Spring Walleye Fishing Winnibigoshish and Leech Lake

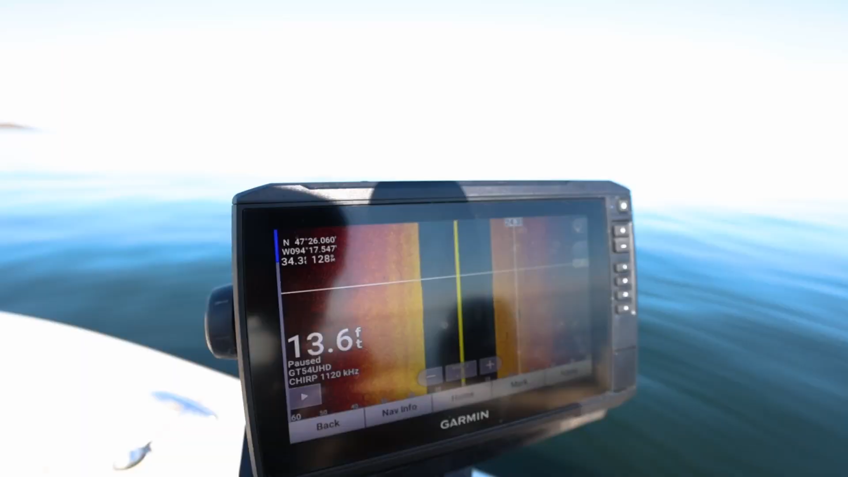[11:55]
On screen: depth 13.6 ft
this is why you trust your electronics I didn't really want to fish here I just happened to kind of slow down and scan